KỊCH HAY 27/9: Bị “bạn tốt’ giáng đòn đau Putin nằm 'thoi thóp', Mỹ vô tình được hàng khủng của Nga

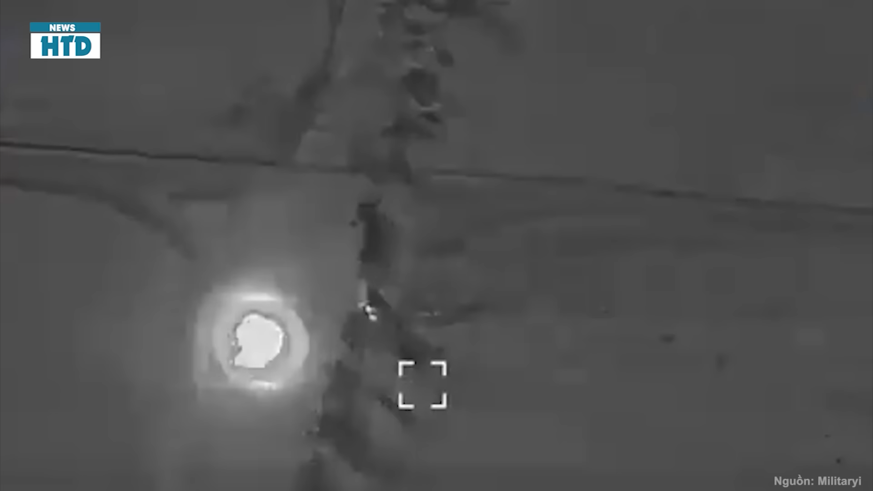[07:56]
một tên lửa không trúng đích và tên lửa còn lại rơi xuống gần đó Gây ra thiệt hại nghiêm trọng Khi xe chiến đấu cố gắng bỏ chạy khỏi khu vực,
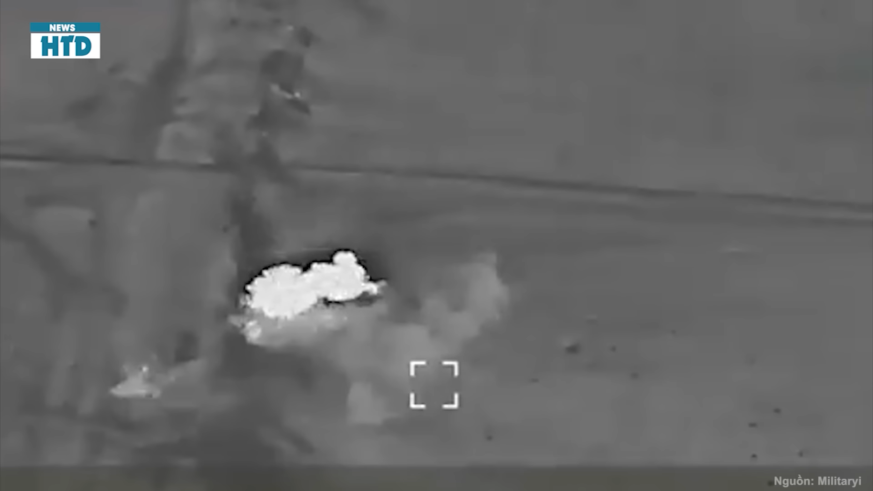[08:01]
một đám cháy buộc phát Buộc phi hành đoàn phải bỏ lại radar Vào cuối tháng 8,